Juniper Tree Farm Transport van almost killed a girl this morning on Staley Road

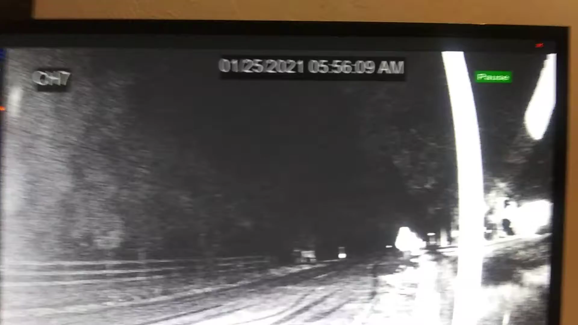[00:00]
This crap. This is this morning at almost six o'clock in the morning.
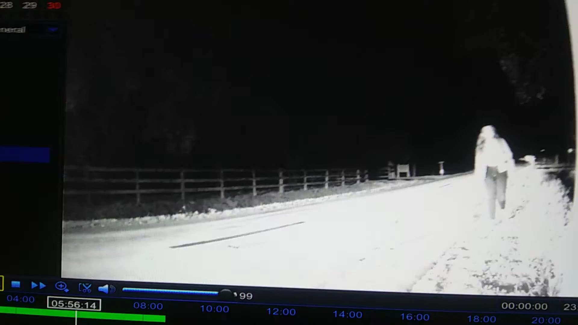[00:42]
Look at him. He could have hit her.
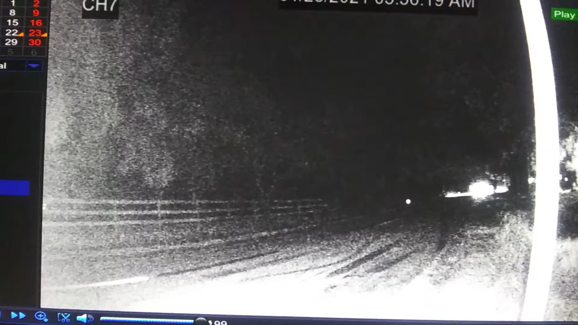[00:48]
That's ridiculous. That's just reckless endangerment right there.